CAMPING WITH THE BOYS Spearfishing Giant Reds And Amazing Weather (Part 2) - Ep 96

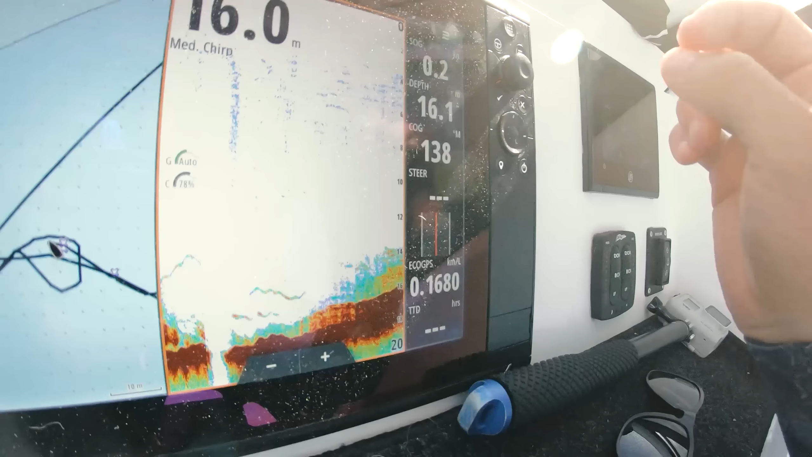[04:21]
All right, found a bit of ledge. See that there is the actual ledge. There's bait on top of it.
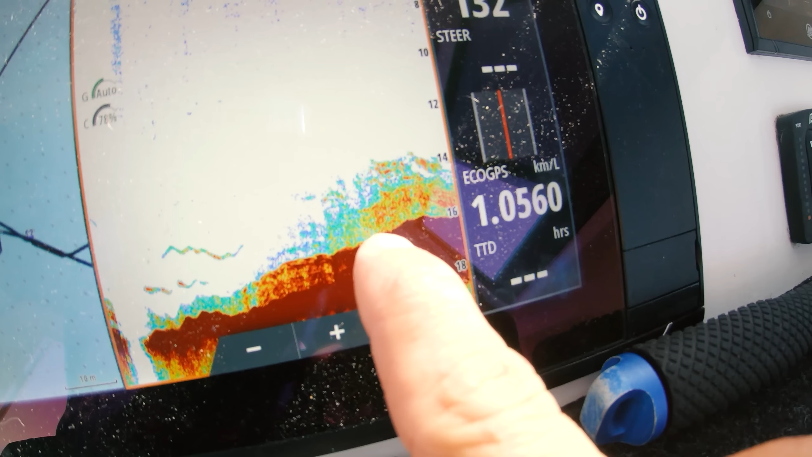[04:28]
It goes from 20 up to like 18 or 15 or something like that. And the boys are just hopping in a couple of drops. Big red emperor is what we're targeting. Nanny guy, jobby, or anything a bit more out of the ordinary. And we're gonna leave everything else just because we've had a good day.